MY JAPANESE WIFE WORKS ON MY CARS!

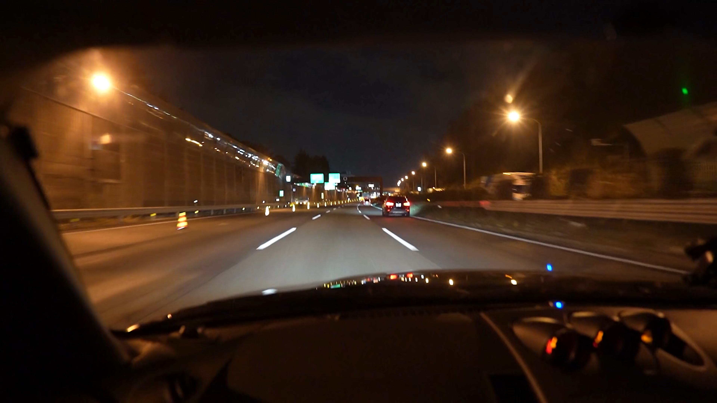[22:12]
All right, so we are on the highway, cruising home, and look who's driving. You loving it?